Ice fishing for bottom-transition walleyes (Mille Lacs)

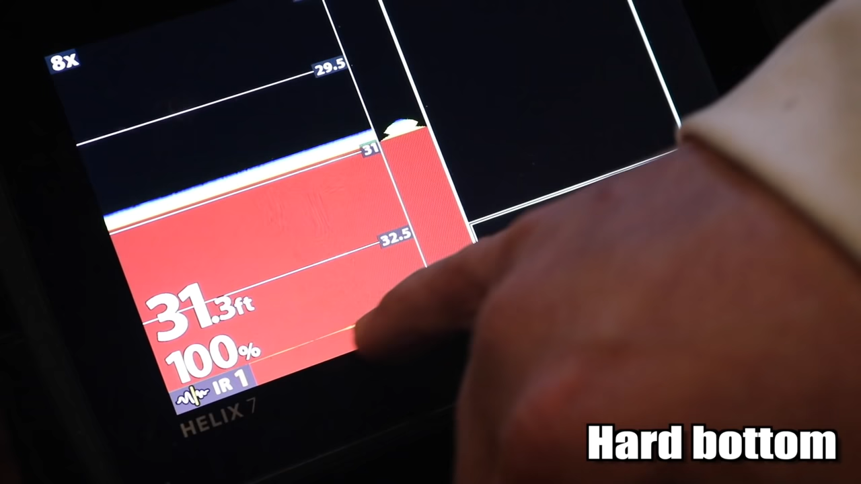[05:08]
On screen: depth 31.3 ft
Now this is where the bottom is. Below the bottom is where you're looking, where a lot of people don't look.
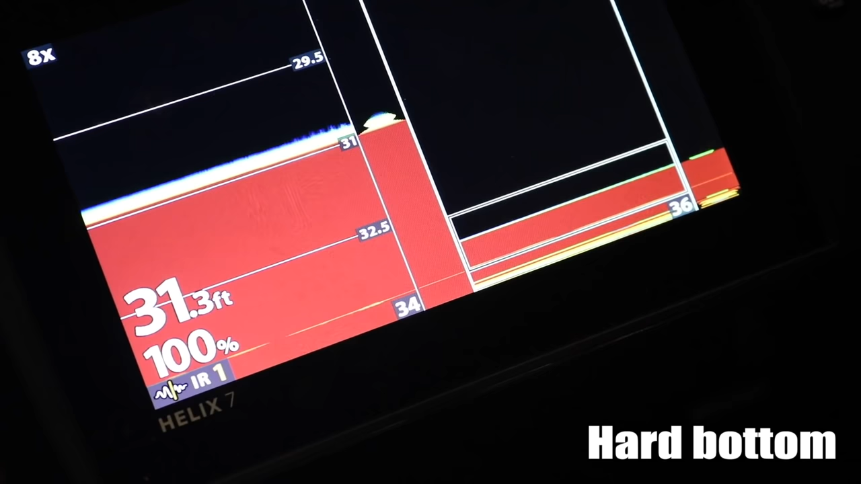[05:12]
On screen: depth 31.3 ft
Below that bottom line, so if it's got a little line of yellow or a couple lines of yellow or
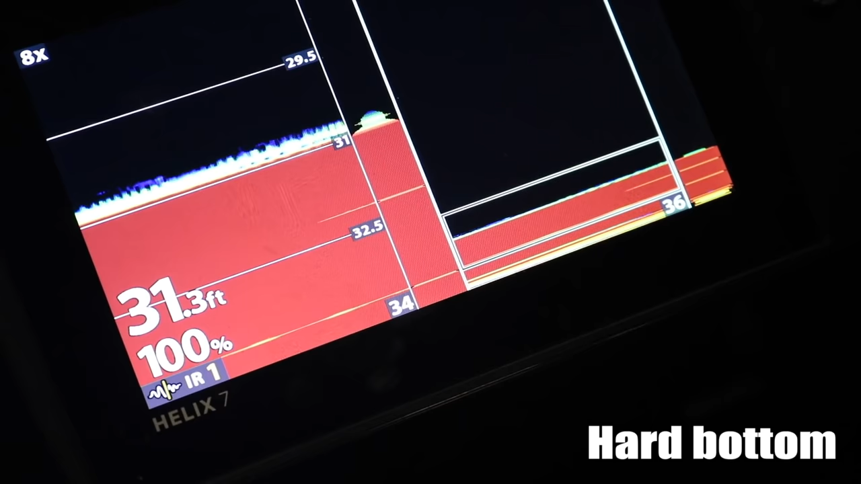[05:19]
On screen: depth 31.3 ft
if your red gets super thick and you're going to start getting a double echo, that's how you know you're on rock. You're on really hard stuff.
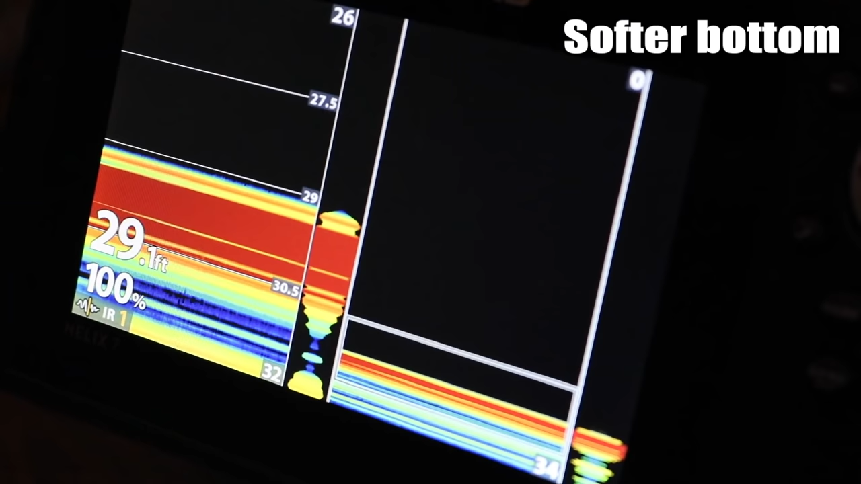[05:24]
On screen: depth 29.1 ft
Soft bottom is going to look like this on your sonar. Your red line simply shrinks.
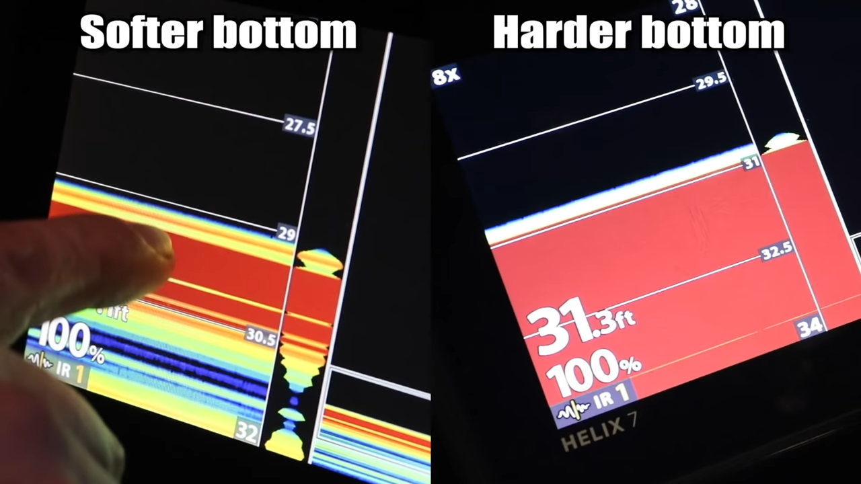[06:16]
So remember that with 2D sonar, thinner red means softer bottom, thicker red, double echo.
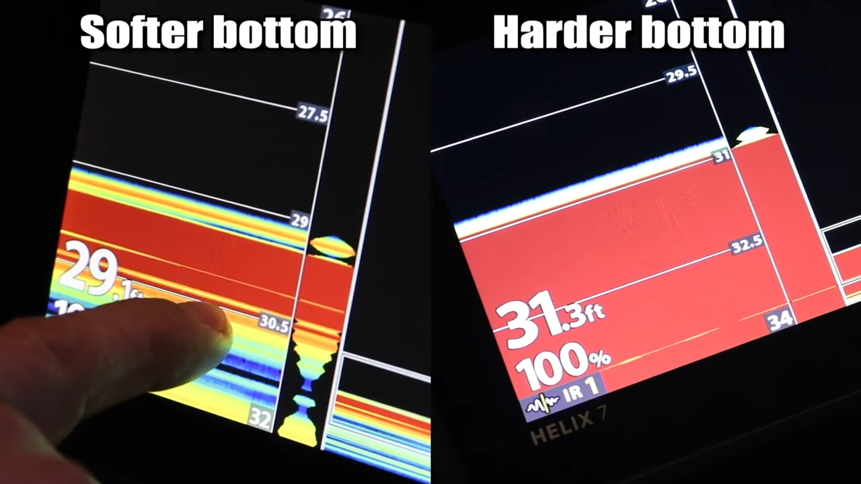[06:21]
Double echo means rock. Really thick red means hard bottom. So like this spot here that I have blown up, keep jeweling around this one, all of a sudden you'll see, bam-o, you're on a teeny little gravel bar right in the middle of nowhere and next thing you know, you got your wheelhouse right, this is a spot on the spot type of deal where you can get one or two wheelhouses on that and you're pretty much going to be able to own that all winter. So now that's how we used to do it. That 2D sonar is how we used to find these transitions and then we'd use cameras to verify that.
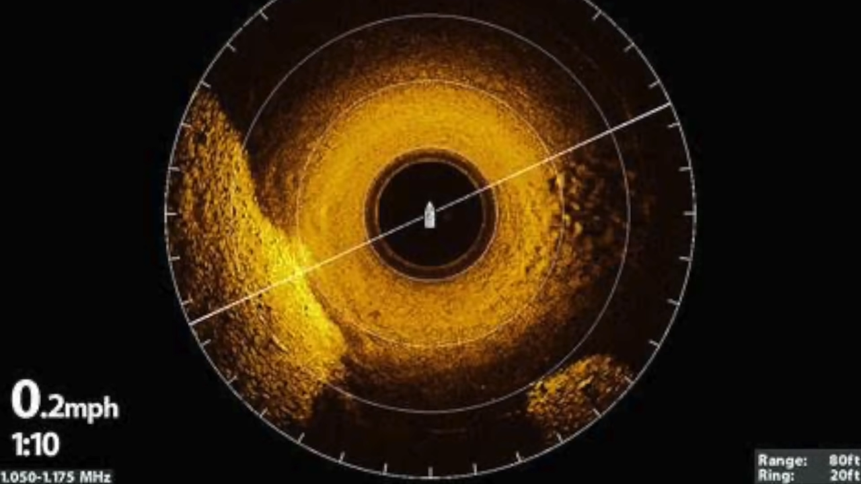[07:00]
On screen: speed 0.2 mph
Now, simply how I do it is I drop my 360 down, my Mega 360, and I have a picture of the bottom. I know exactly where those transitions are.
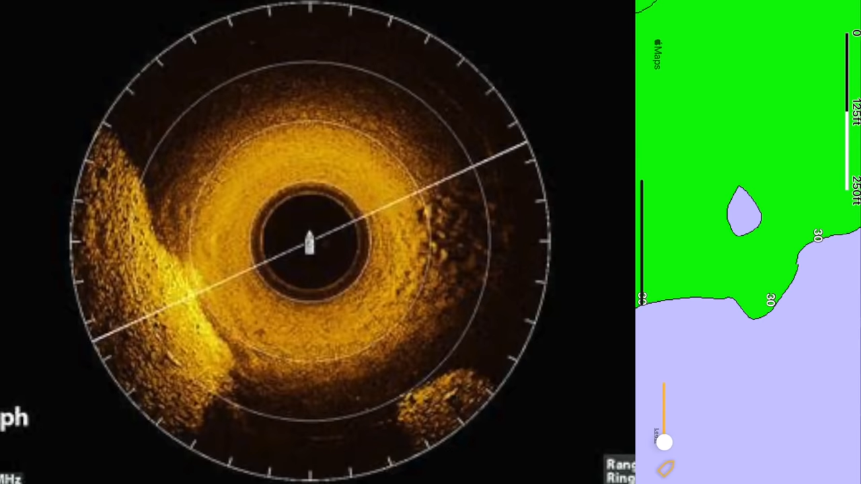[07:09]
I can scroll over, drop a waypoint right on, you know, the edges of this guy right here on the left or the right hand side of it or the north and the south end of it and I know exactly where it is or I can simply,
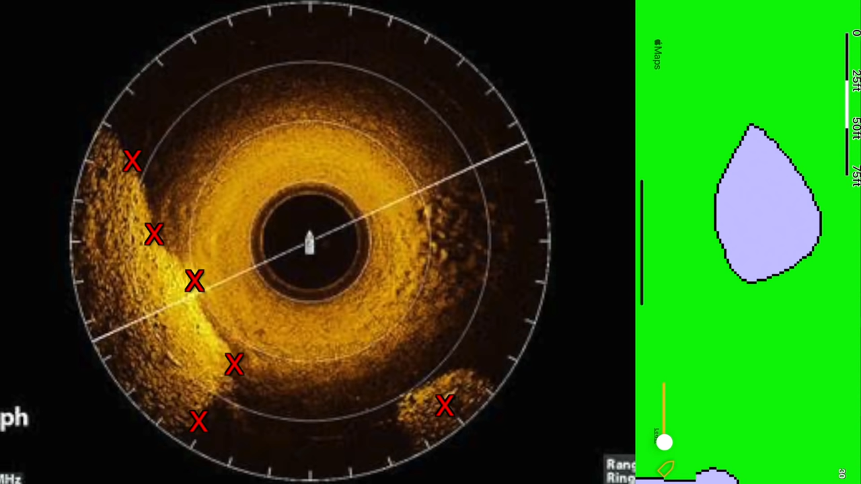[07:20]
quite simply drop waypoints all the way around this guy right here and place wheelhouses on it.